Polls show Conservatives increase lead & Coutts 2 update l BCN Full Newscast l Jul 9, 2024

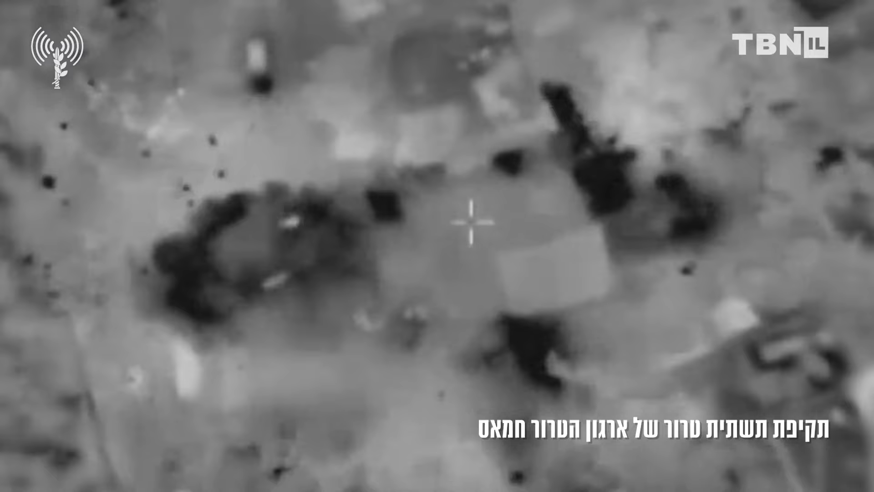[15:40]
the fire center of Division 98 directed an airstrike to eliminate the terrorists who carried out the launch and destroy the building from which the launch was carried out.
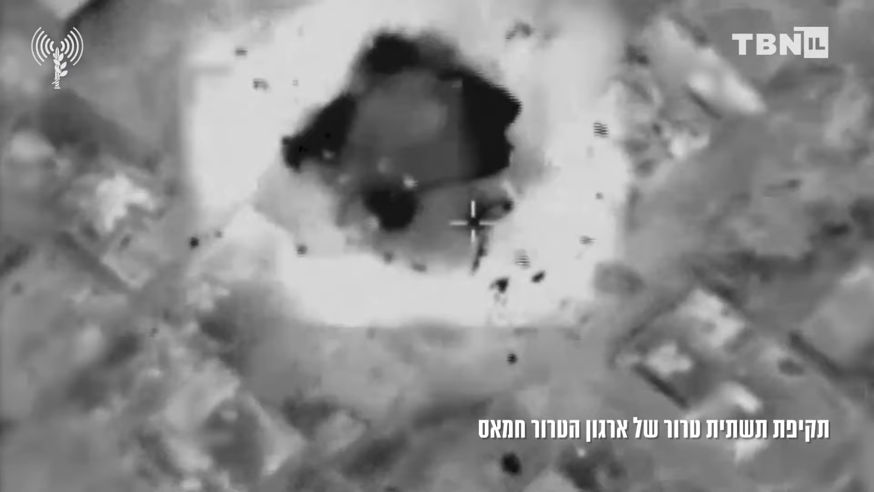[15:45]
Elsewhere,
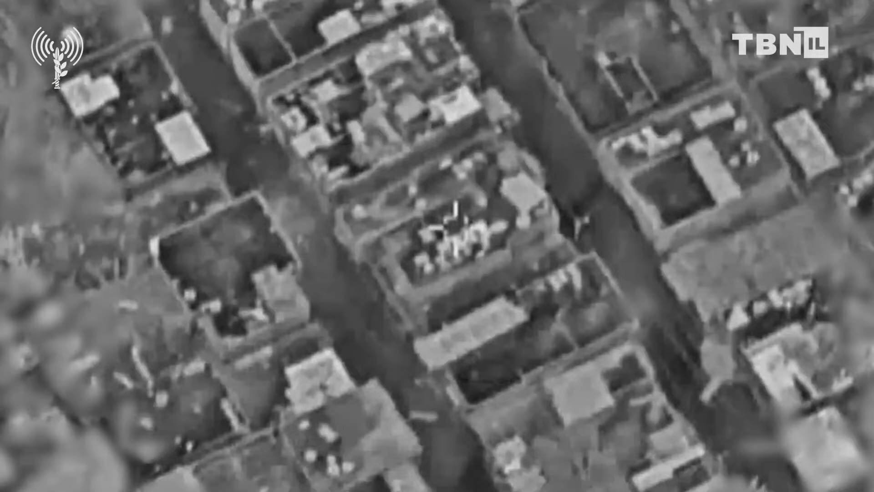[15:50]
the IDF reported that in the last 24 hours,
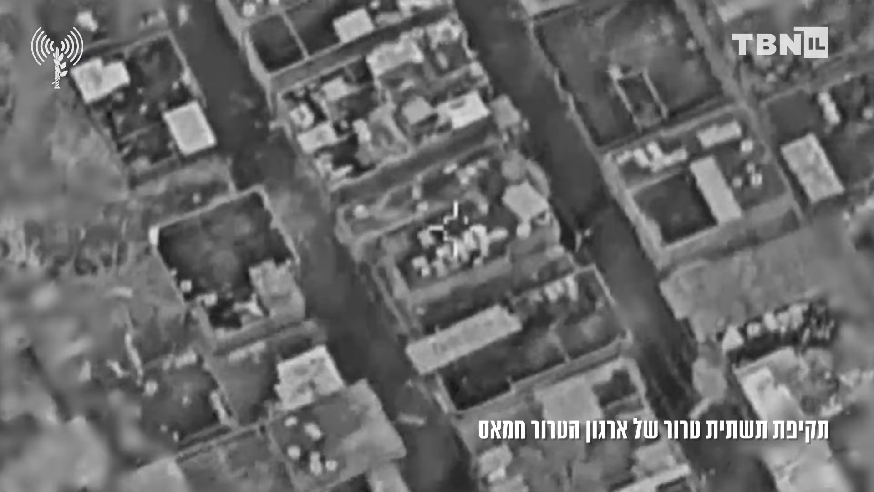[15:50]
it had attacked terrorists who are staying at the area of an UNRWA school,